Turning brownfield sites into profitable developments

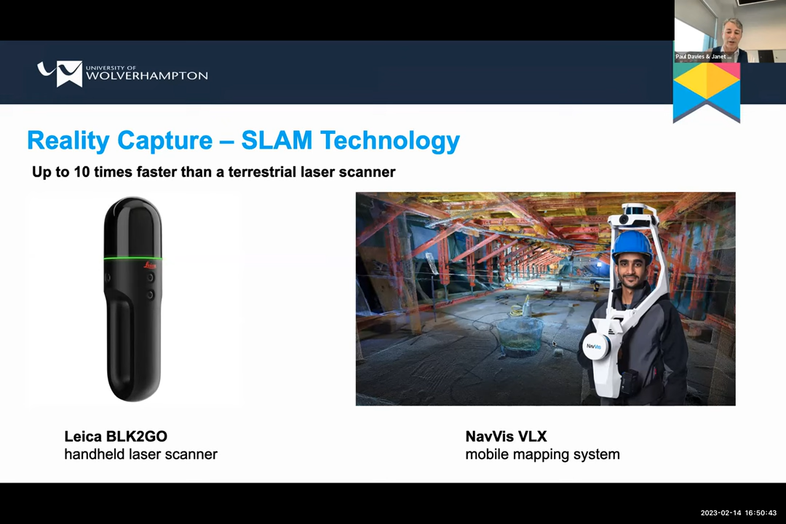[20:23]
And if, if you want to gather that data quickly, these are the devices that, that would do that. And again, that's something we, we can offer as a service from, from the MBI. And the kind of output you would get from, from these, these devices is, is, is this point cloud data. Now, what you're looking at there is the National Brownfield Institute under construction. So you can see this, it's the building in the left-hand image. It's the building on the left, the right-hand image with the sawtooth roof is, is a school of architecture building. And as you can see, the National Brownfield Institute is, is, is under construction, the,
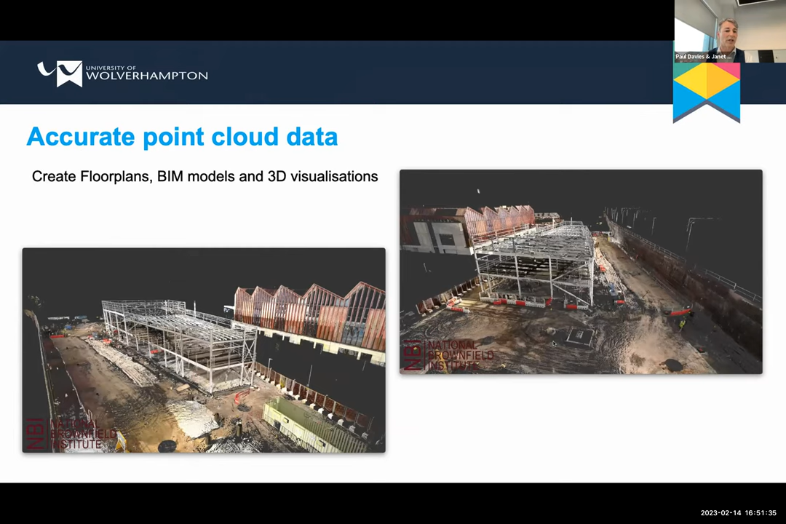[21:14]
And you can measure between any two points within that, within that digital model. But the point cloud data can also be used to create floor plans, BIM models, and 3D visualizations.